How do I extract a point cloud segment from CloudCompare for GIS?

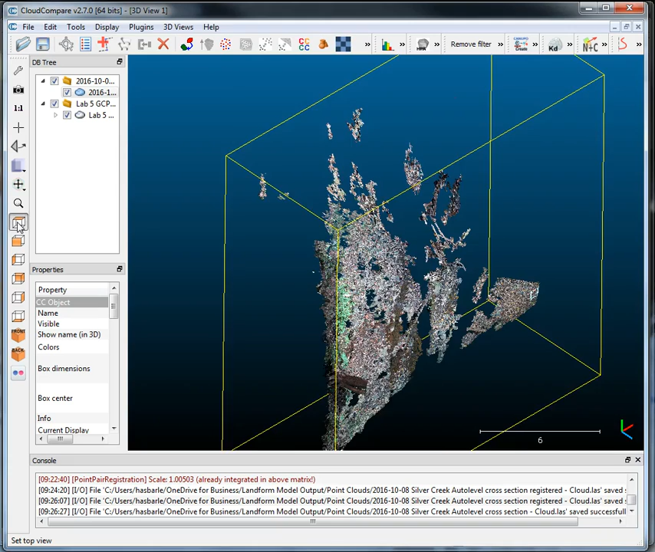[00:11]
Hi, this is Les Hasbargan. This video tutorial shows you how to segment a cloud in CloudCompare, and then you can export that directly into a LAS file and then read that into a GIS. So, you can get different views here of a
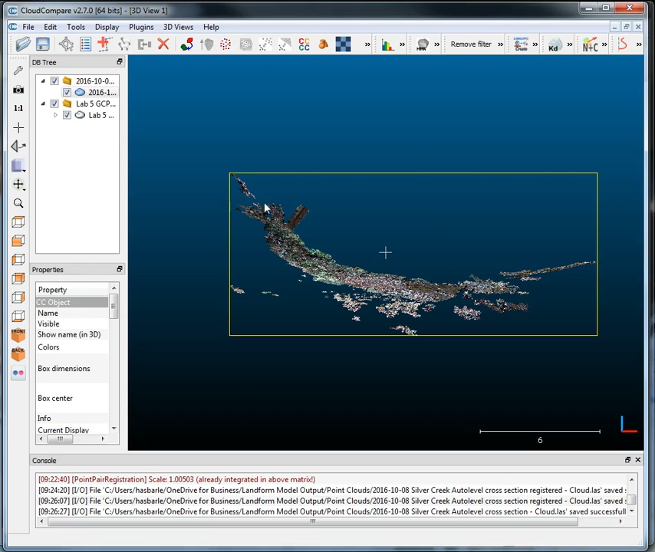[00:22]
topographic profile in CloudCompare, but we often times want to export part of this point cloud for more work. So, first we need to segment a part of it, and it's a little snipping tool here, and I'm just going to make a little box like this, and then when you're ready to finish,
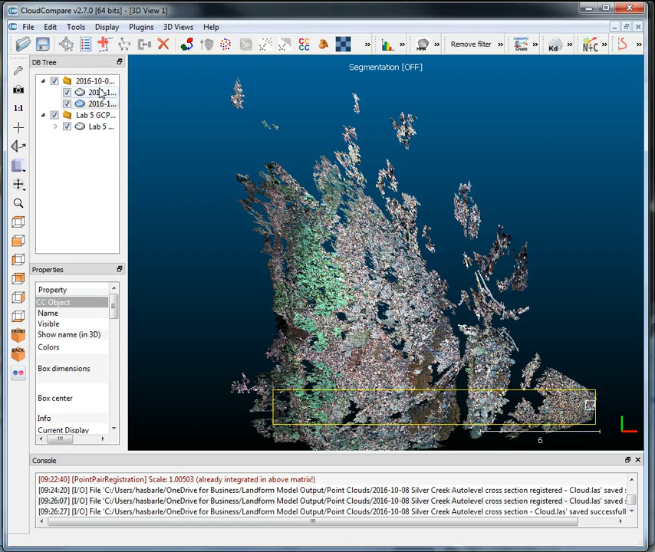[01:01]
just right-click, and then we need to segment, and I'll say OK. OK, and notice that we've got two layers now over here for this particular point cloud,
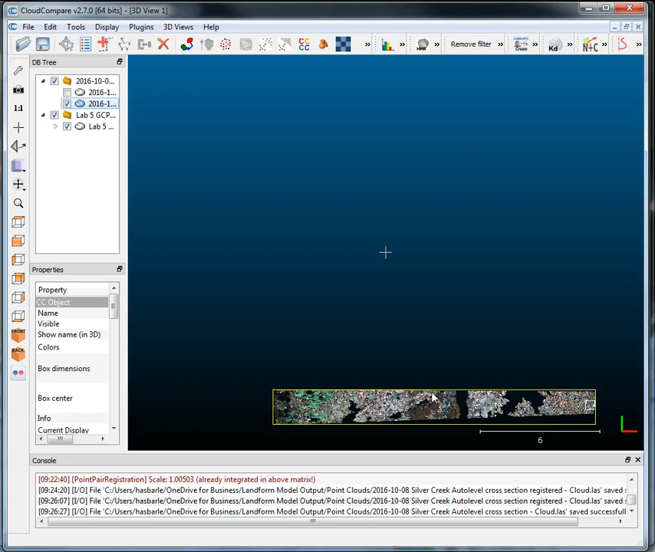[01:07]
and there's our segmented section, and you can look at that then as a topographic profile, or just see it from a variety of views. So, select the name, and then save it, and go ahead and save it as that.
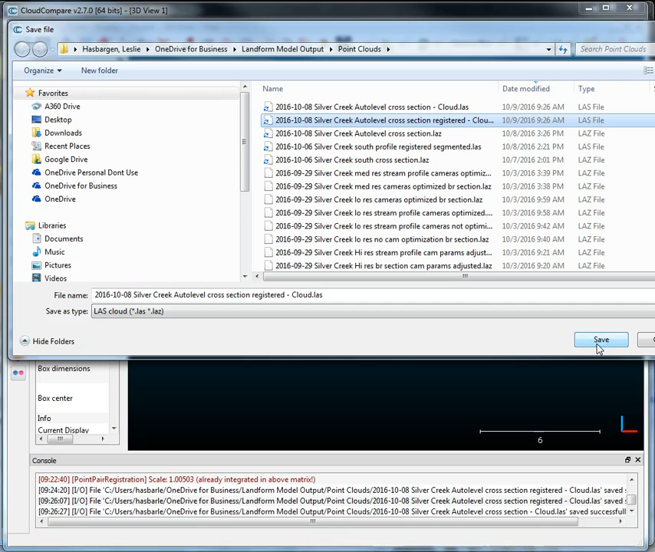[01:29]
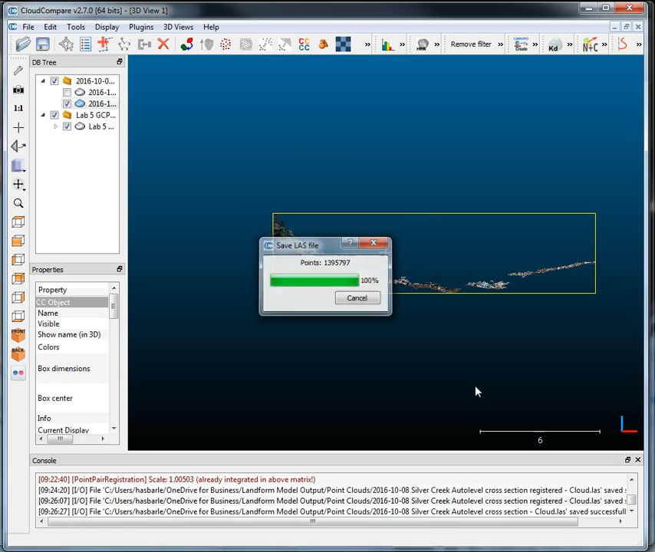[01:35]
And so, that's been exported.
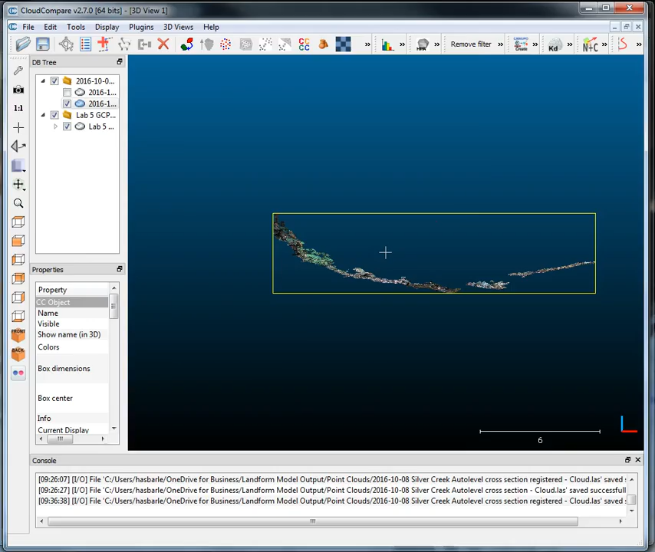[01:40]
Now we need to open up GlobalMapper, and then we can open that,
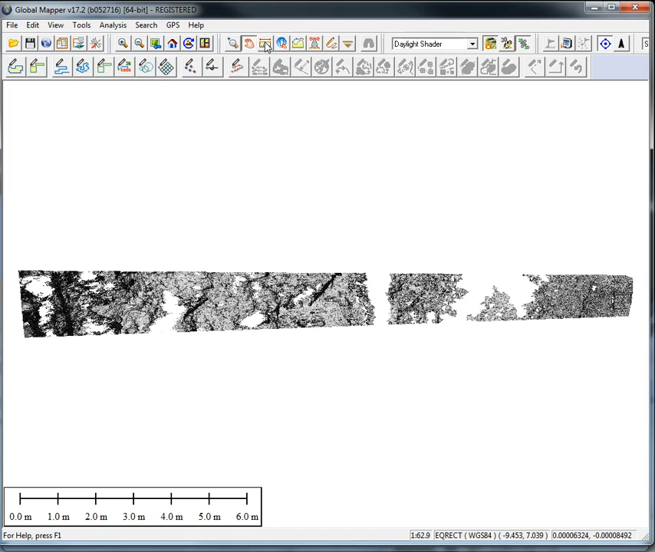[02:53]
And to actually draw a topographic profile, you can use this 3D path profile. Left-click somewhere, right-click where you want to end, and it will pull up a topographic profile.